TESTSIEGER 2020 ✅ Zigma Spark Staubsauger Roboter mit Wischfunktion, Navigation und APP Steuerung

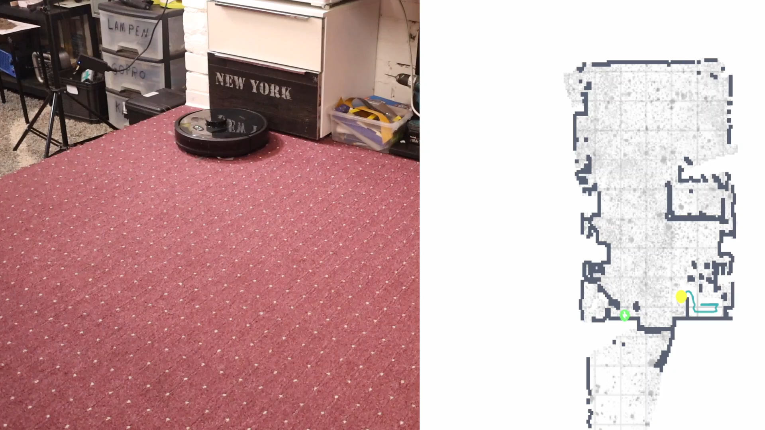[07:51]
Auf der Karte sieht man auch anhand der Schmutzflecke, wie verunreinigt das Ganze ist.
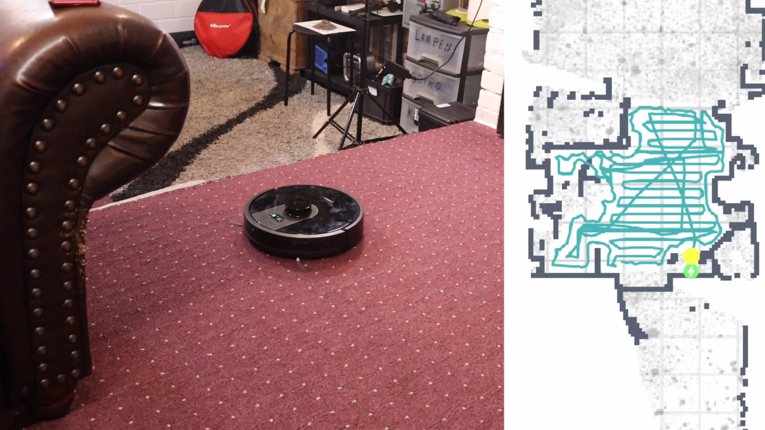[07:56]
Und auf jeden Fall fährt er nach seinem eigenen System.
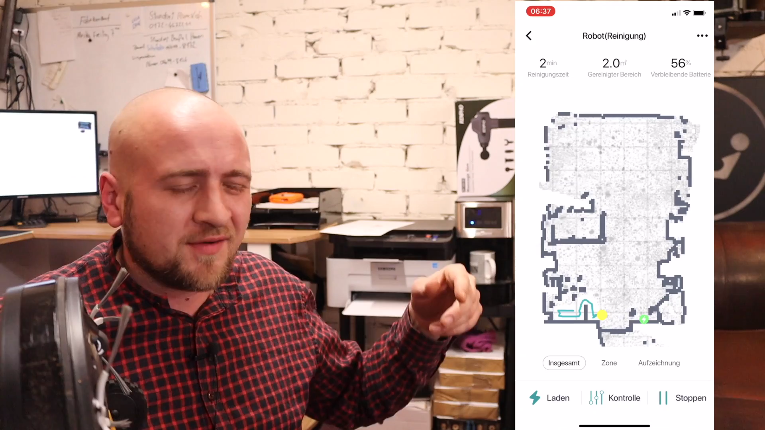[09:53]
Das ist dann quasi die Live-Karte mit 10-facher, 20-facher Geschwindigkeit. Also ein Quadratmeter ungefähr pro Minute schafft er. Und er lässt sich Zeit. Er ist aber auch relativ flott. Er ist auch relativ flott wieder in der Station. Er weiß immer genau, wo seine Station ist. Die ist auch auf der Karte mit eingezeichnet. Und das ist der Punkt, wo die meisten Roboter ihre Probleme mit haben. Man kann auch verschiedene Räume einstellen.